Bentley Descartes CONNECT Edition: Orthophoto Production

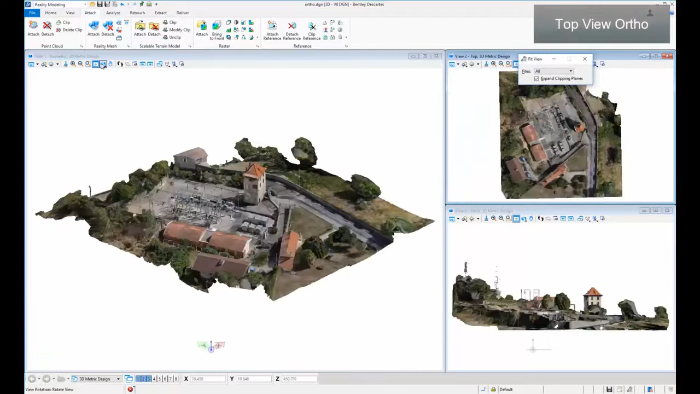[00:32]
Select Top View In Deliver tab, click Merge
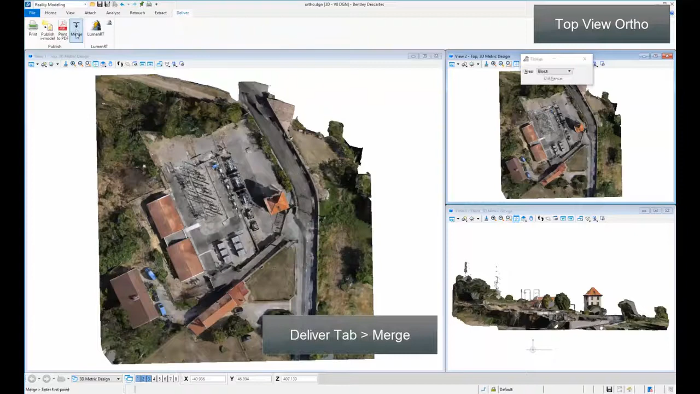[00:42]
Define Export Area Select Options and Format for Export
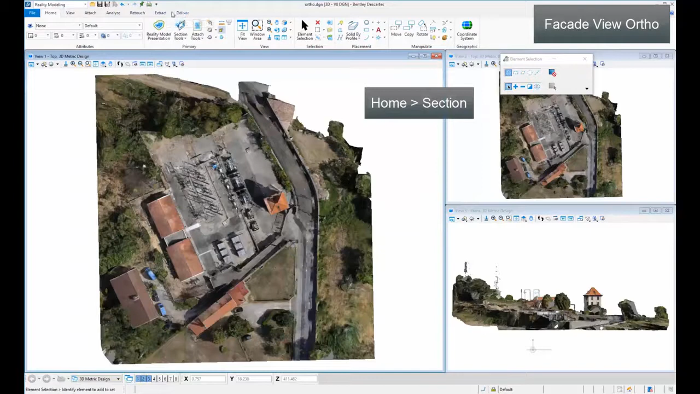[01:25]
The arrow indicates the view of this section
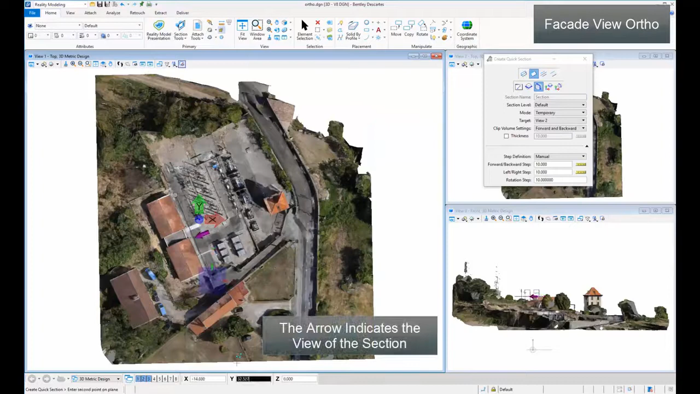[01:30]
Create section of the view you wish to export
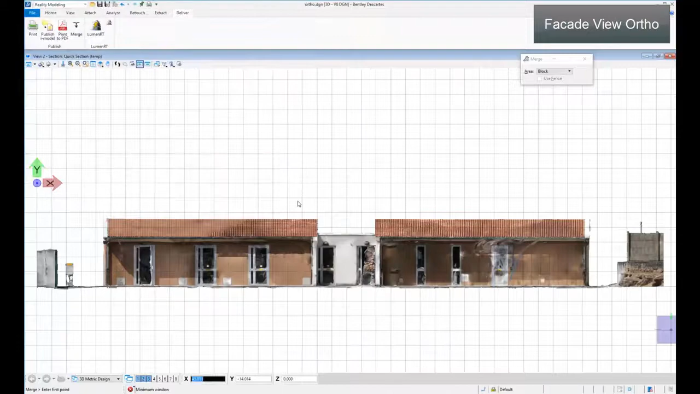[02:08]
File to Preferred Location Top View Ortho